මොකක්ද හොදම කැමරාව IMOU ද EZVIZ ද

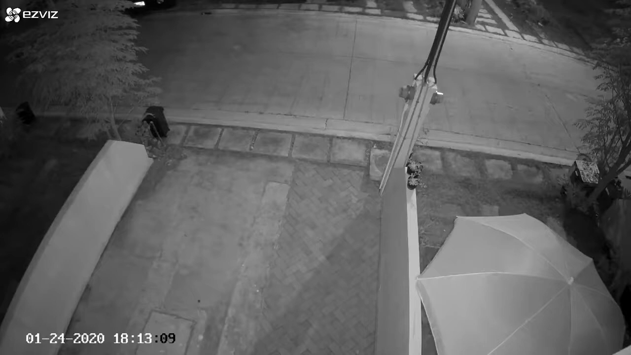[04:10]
And this is night time, but not in complete darkness, since there is a street light just across the street.
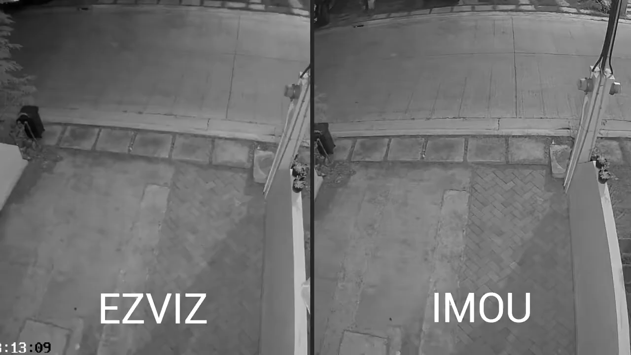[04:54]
And here is a night time side-by-side comparison.